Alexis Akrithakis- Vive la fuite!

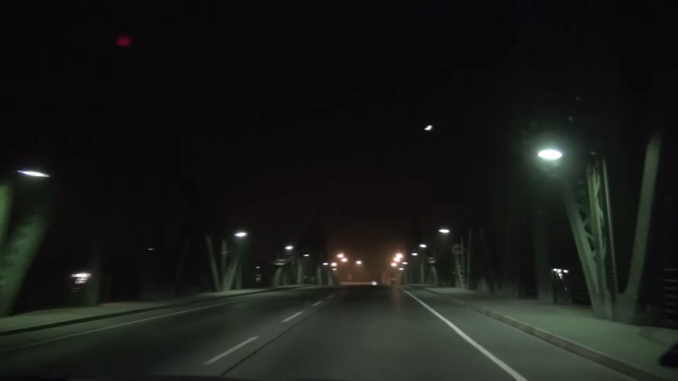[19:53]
Και από την άλλη πλευρά, που δεν μπορούσαμε να περάσουμε εμείς, συνόρευε με τη γέφυρα που βγάζει στο Πότσταμ.
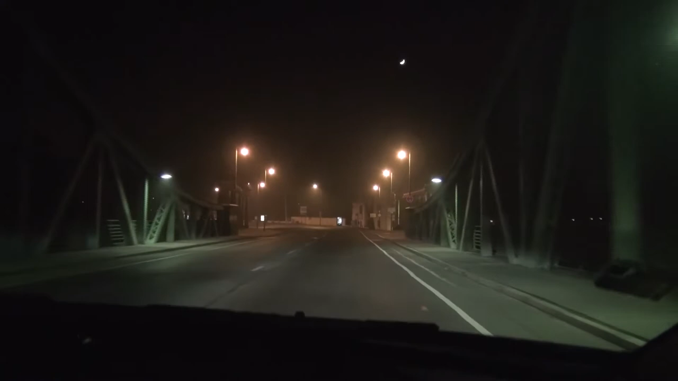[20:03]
Και πας εντός στη γέφυρα αυτή, κάνανε ανταλλαγές κατασκόπων οι Ρώσοι με τους Αμερικάνους. Όποτε δηλαδή είχαν κατασκόπους να ανταλλάξουν, τους κάνανε στη γέφυρα αυτή.